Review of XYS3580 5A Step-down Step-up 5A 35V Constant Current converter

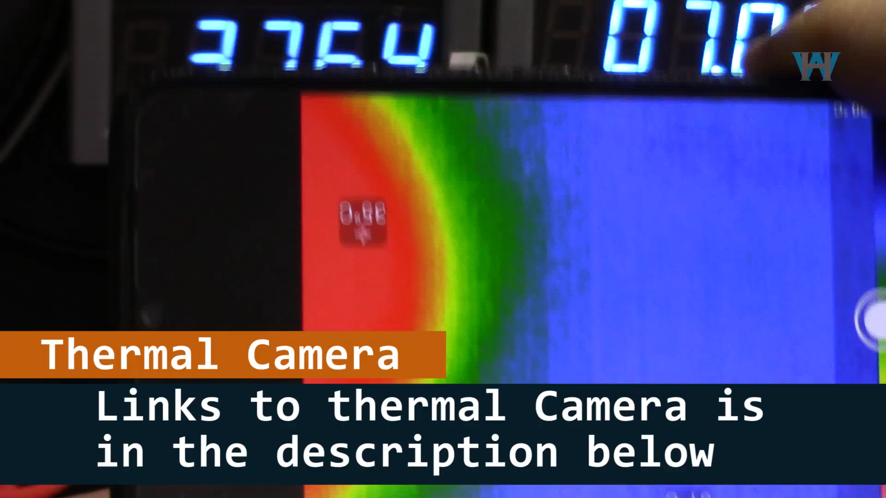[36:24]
let's have a look from this side
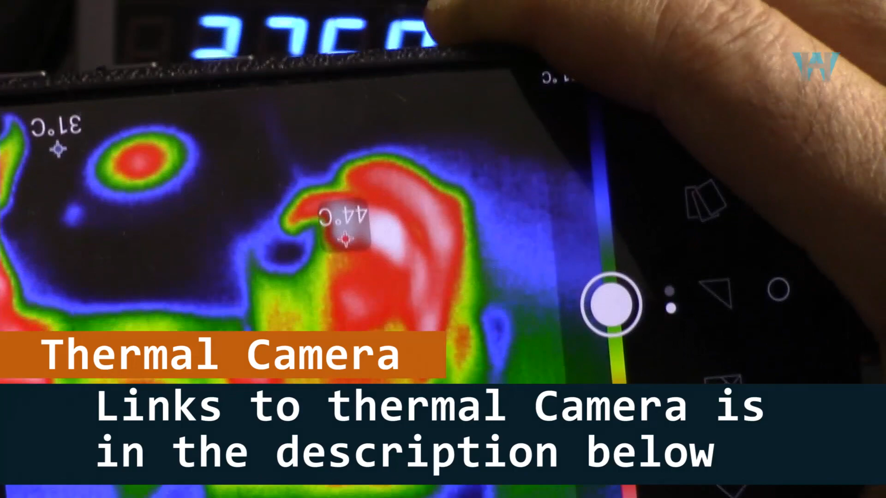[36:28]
as you can see 44 degrees Celsius
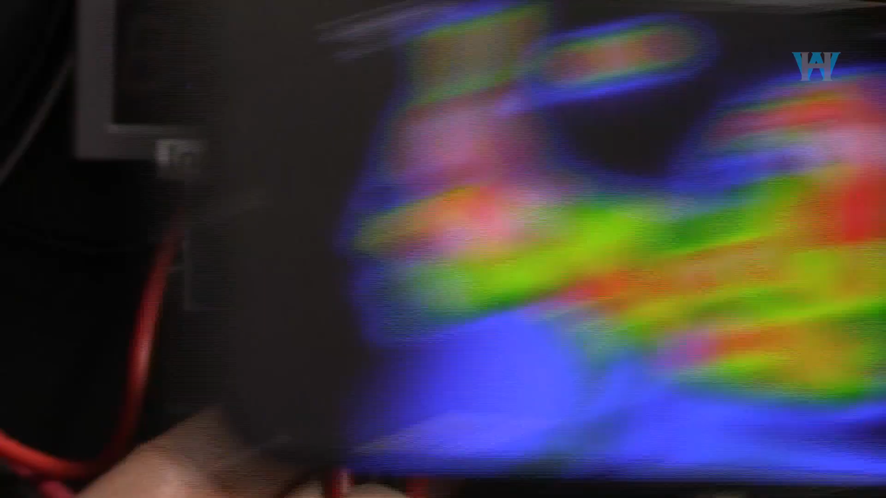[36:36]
so the module is running very cool
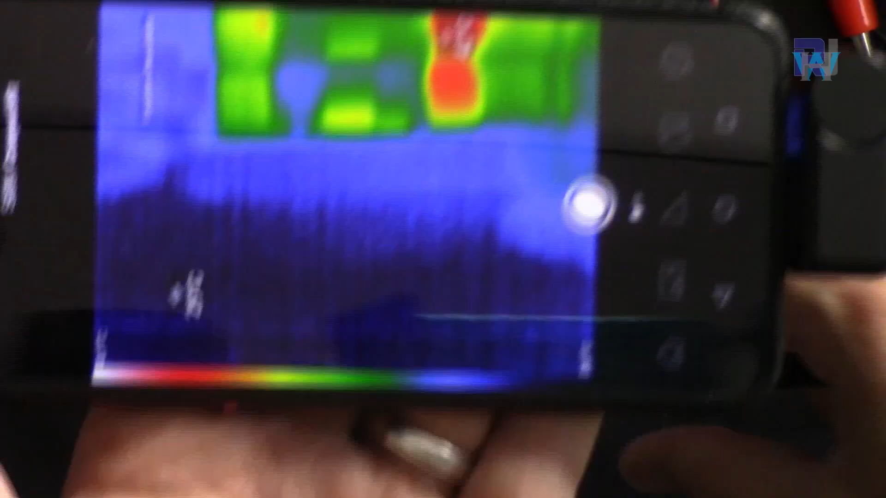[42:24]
and let's have a look at the thermal image and at this point